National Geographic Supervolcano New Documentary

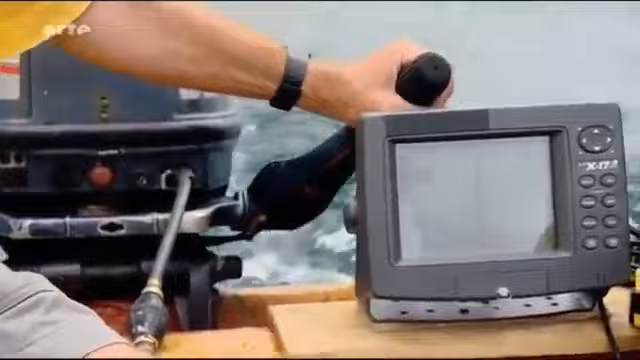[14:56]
Wir versuchen heute mit dem tiefen Messer ein Profil des Seegrundes zu erstellen.
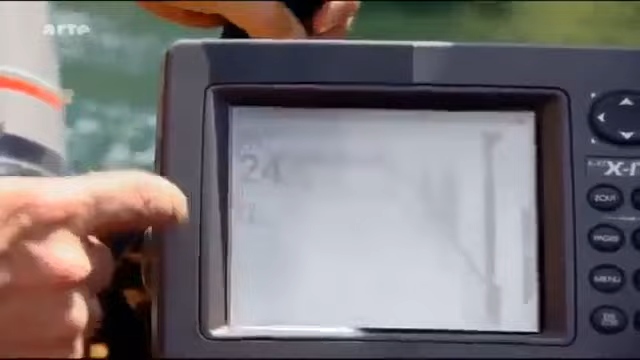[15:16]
Wie eine Felswand geht es einfach fast senkrecht weiter.
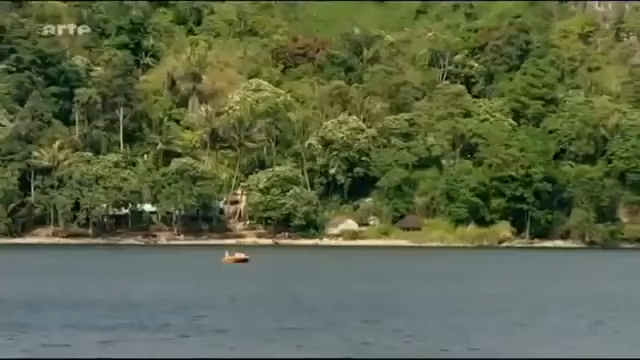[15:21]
Die meisten Seen fallen allmählich vom Ufer her ab. Aber Greg glaubt, dass das hier nicht der Fall sein könnte.
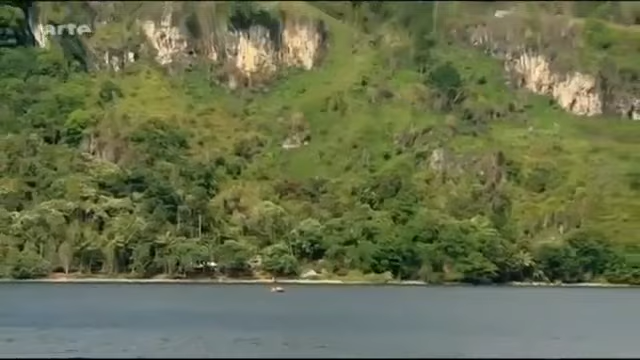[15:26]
Es zeigt schon 175 Meter an.
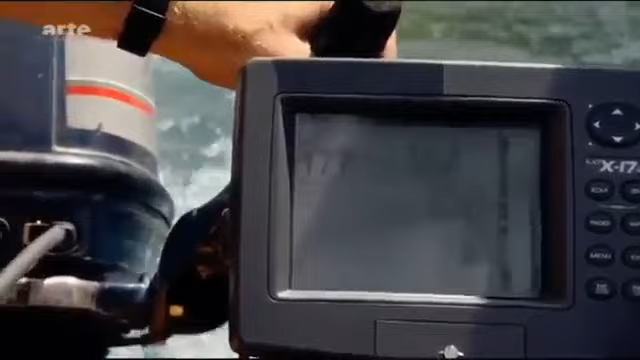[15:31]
Das ist unglaublich für einen See. Unglaublich steile Abhänge fallen von der Landschaft da oben ab.